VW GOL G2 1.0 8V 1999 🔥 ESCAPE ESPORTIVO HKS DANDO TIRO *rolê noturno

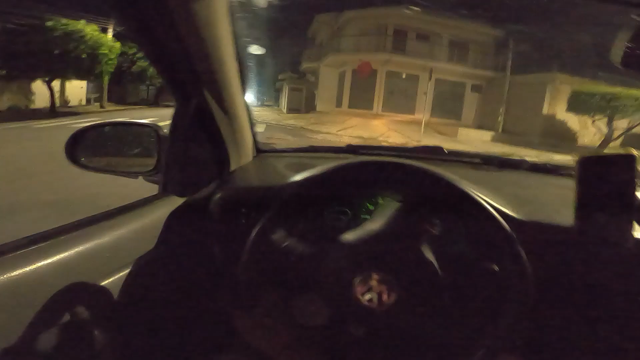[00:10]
Hora de golzão no turno hoje. Se cagou, né? Não tem nada pra segurar aqui.
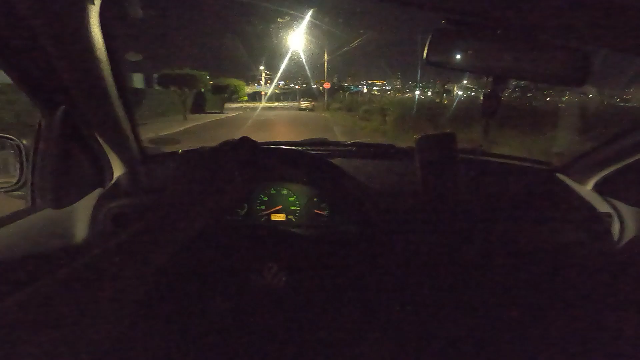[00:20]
Ô, Pejãozinho. Caralho, é um Tida, né? É um Tida. Bonito, hein?
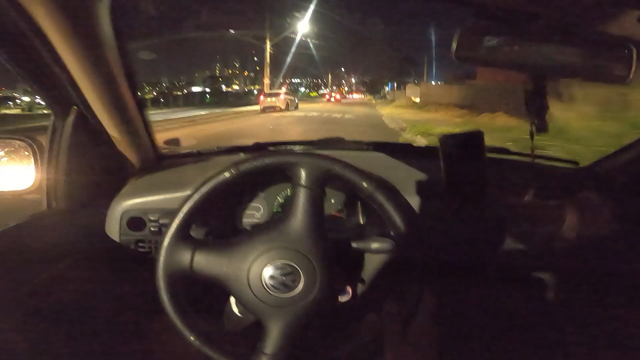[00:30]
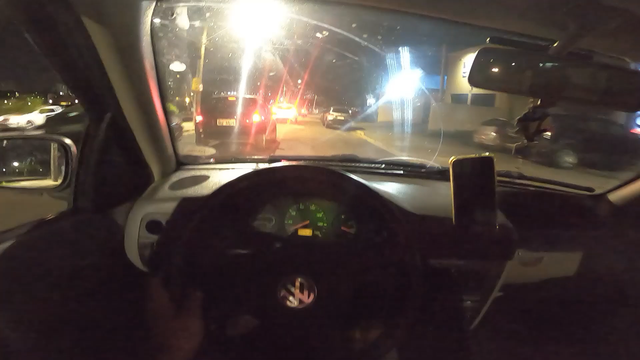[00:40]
O cara do Corsinha nem me fechou, mais dias tinha fechado. Olha, aquela hora ele não tava fazendo dâmito assim. Soltando fogos, né, fi? Ano novo.